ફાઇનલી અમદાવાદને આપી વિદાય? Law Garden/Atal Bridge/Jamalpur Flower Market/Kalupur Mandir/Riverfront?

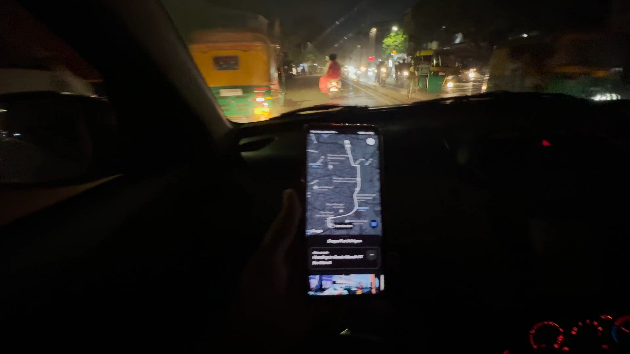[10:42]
કાંઈક ટાઈમ બતાવે છે 9:04, 9:04 પહોંચશું અને 9:30 વાગ્યાની આપણી બસ છે. તો જોઈએ, અહીંયા ગૂગલ મેપ ચાલુ છે, બાકી અહીંયા પણ મારો ઉબેરનો એપ ચાલુ છે.